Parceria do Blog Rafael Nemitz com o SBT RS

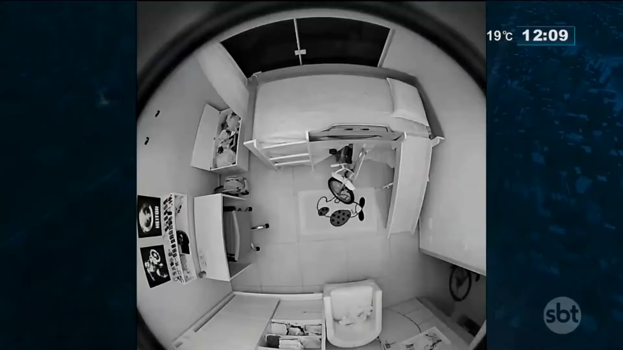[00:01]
Atenção para essa imagem, um ladrão entrando numa casa e simplesmente dá no pé. O que aconteceu com ele, Glauco? Será que ele viu alguém?
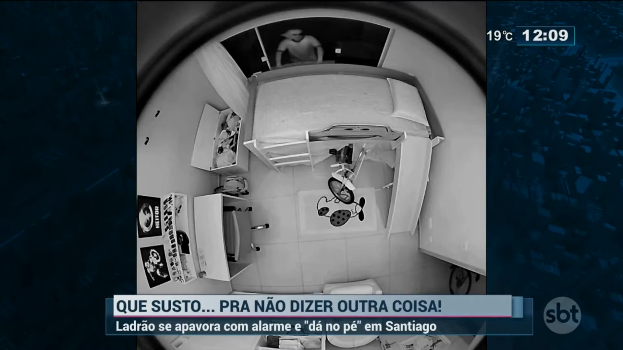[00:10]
Não faço ideia. Não, nem precisou. Ele ouviu isso, já foi o suficiente para assustar. Sim, isso aconteceu em Santiago. Olha ali, ele dá no pé. Vamos escutar, vamos escutar. Tem áudio? Tem o áudio? Ah! Ah! Mas não é qualquer barulho, é de ensurdecer, hein? Não, não, e o detalhe, põe de novo aí. Vai que ele achou que era a polícia também, hein? Hein? Olha aí, ó. Ó a sirene, ó a sirene, ó a sirene.